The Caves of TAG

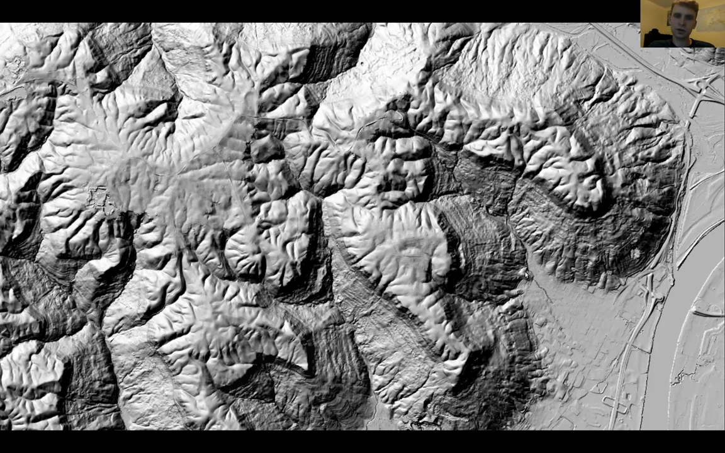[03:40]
where the plateau ends uh and where the hill uh reaches the valley floor and basically this whole stretch is like all limestone so we're going to zoom in but basically like this this area on the hill slope is just no matter where you are is riddled with sinkholes so zooming in uh this is in the town of south pittsburgh and so uh i went to one cave here south pittsburgh pit down here can you guys see my mouse yeah yeah yeah so this right here is south pittsburgh pit but i'll show you some pictures of it a bit but yeah you can see like sinkholes just all over